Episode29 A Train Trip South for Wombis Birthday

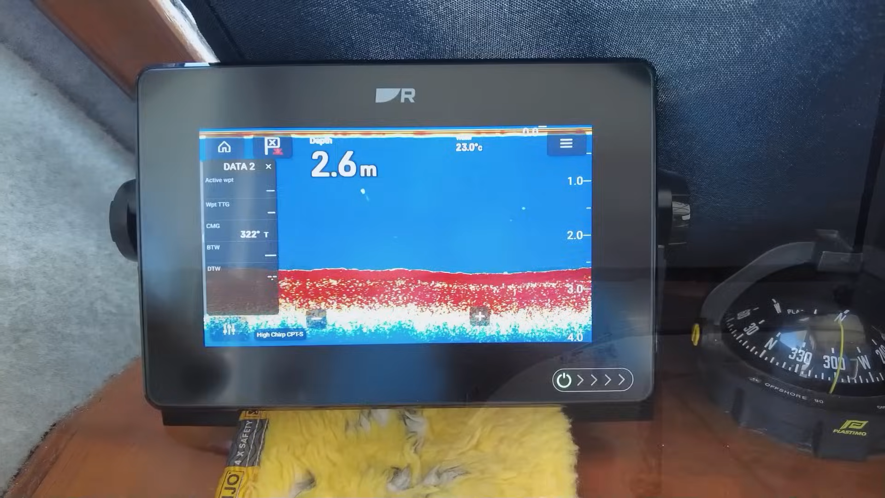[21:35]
On screen: depth 2.6 m, water 23.0°C
it'll be going out the other way, so we'll pick that up and run it down to Sea Hill.
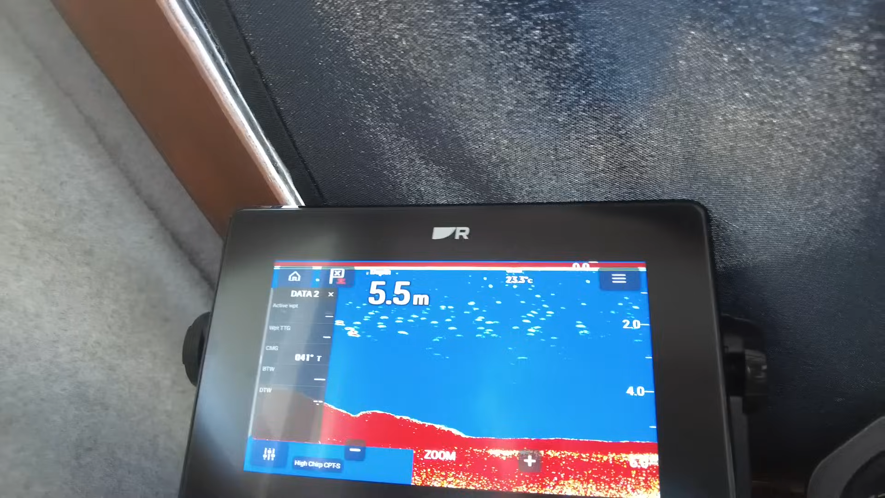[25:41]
On screen: depth 5.5 m
and that'll be sand, I'd imagine. So I think this will be a good spot as any to drop the pick.
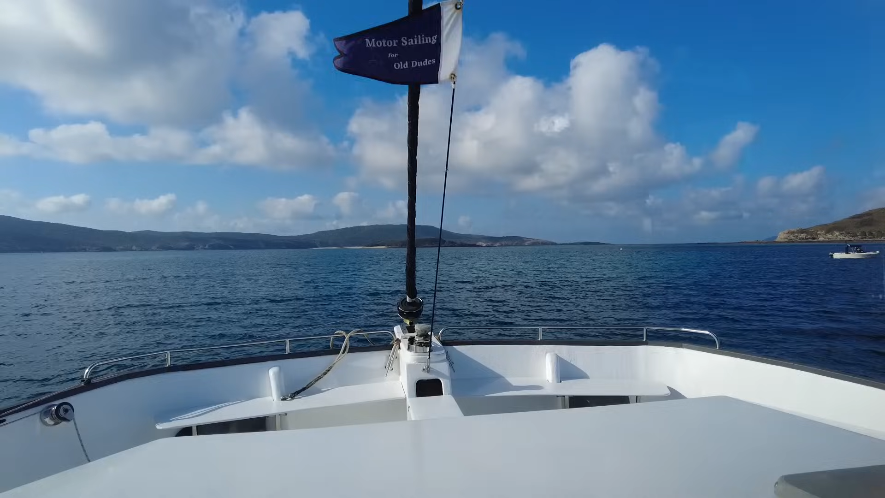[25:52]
Just take you out the front and show you what the snubber does.
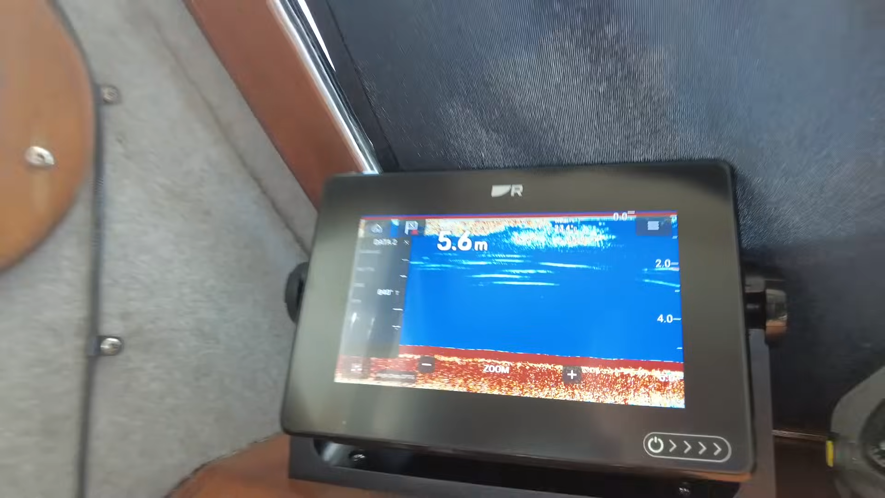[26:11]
On screen: depth 5.6 m
So we'll have a look at the plotter before we go.
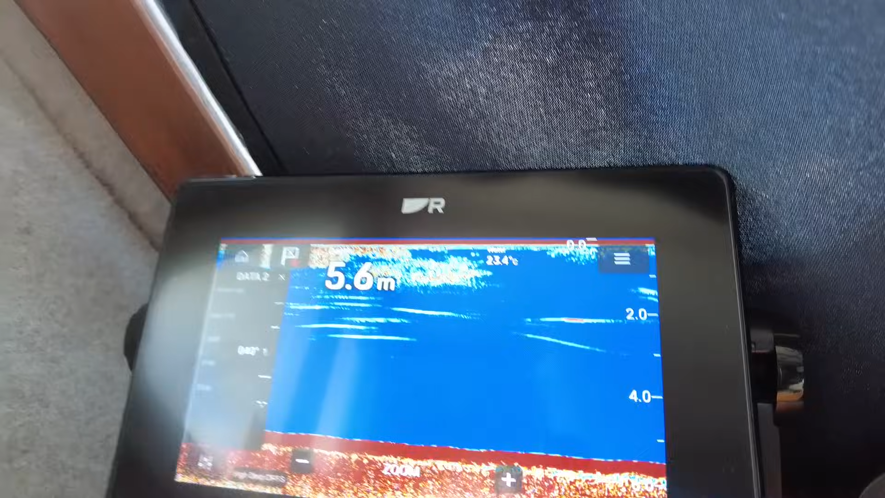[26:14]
On screen: depth 5.6 m
We're in 5.6, good flat bottom.